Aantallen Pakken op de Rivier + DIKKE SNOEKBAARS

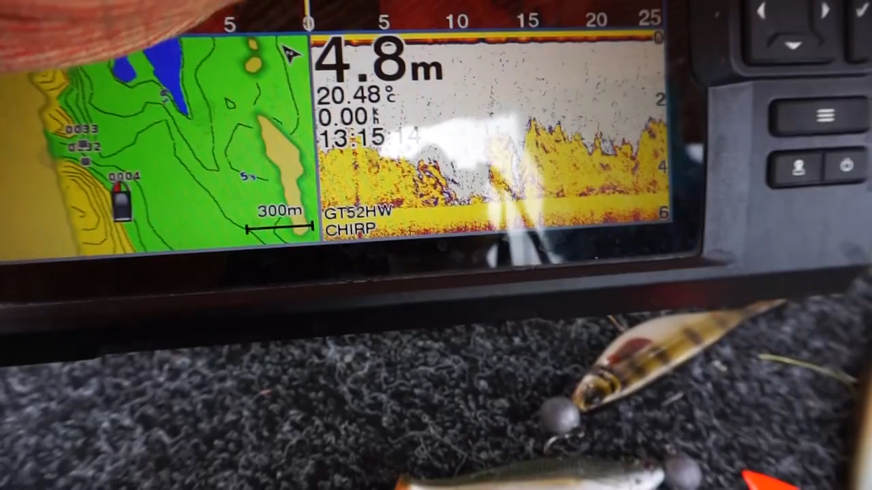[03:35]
On screen: depth 4.8 m, water 20.48°C
We hebben dus ontdekt dat we hebben wel een paar keer door die brasems heen geverticaald, geworpen ook. Maar dat schiet niet op, we hebben eigenlijk alle aanbeten er net buiten gehad.
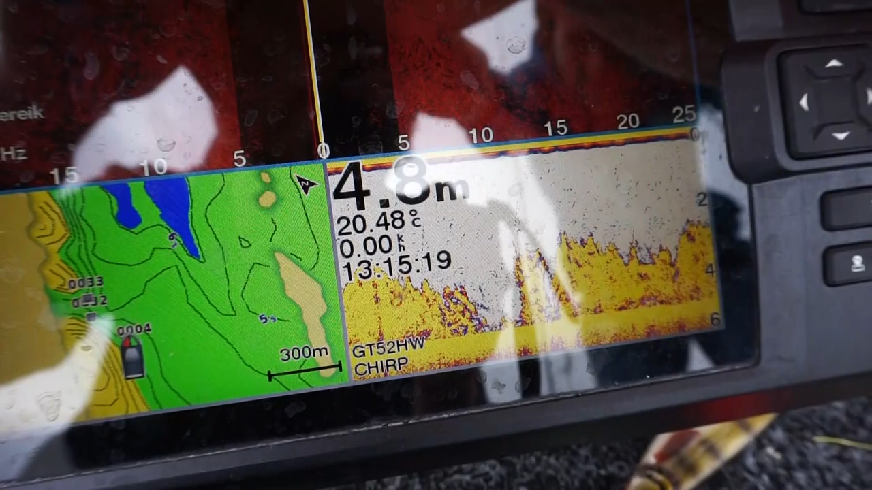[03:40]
On screen: depth 4.8 m, water 20.48°C
En dan vooral op een meter of 5,5, 6 meter diep. Ondieper pakken we ze niet. En recht tussen de brasems ook niet. Het zijn echt hele specifieke kuiltjes waar ze in liggen.